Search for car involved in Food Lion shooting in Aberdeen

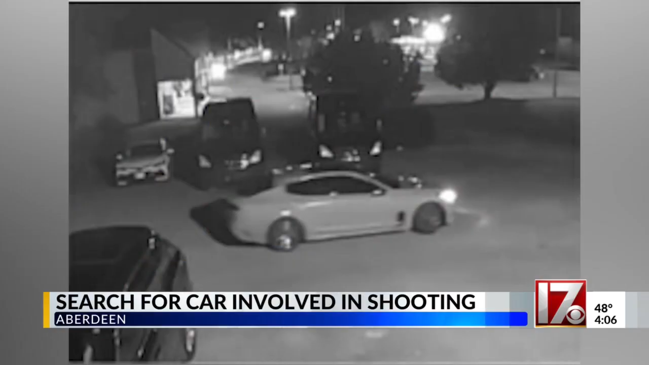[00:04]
So investigators believe that a ceramic silver Kia Stinger is involved in this shooting. You're looking at a picture of it there. This happened on Wednesday night in the store's parking lot off of Highway 5 in Moore County. Officers recovered 15 shell casings at the scene.